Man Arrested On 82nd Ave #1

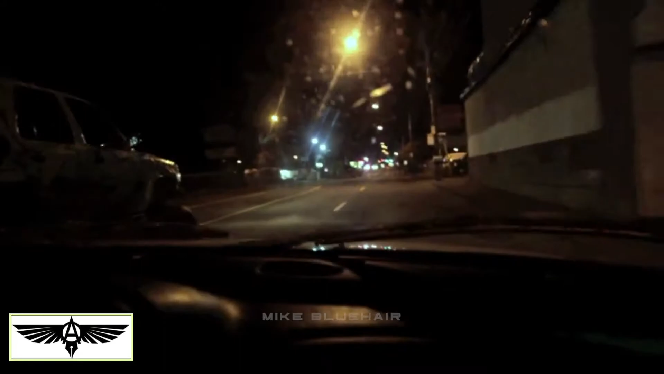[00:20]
yeah, H, if you park somewhere here over on the right, and I'll get out and try not to get busted for jaywalking in front of the cops, so I'll, like, find a crosswalk to cross.
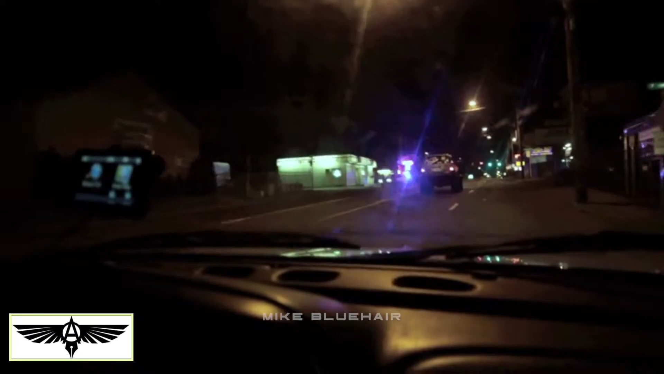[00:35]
Yeah, if you get into that parking lot with that business across the way, we have some, it's a motel.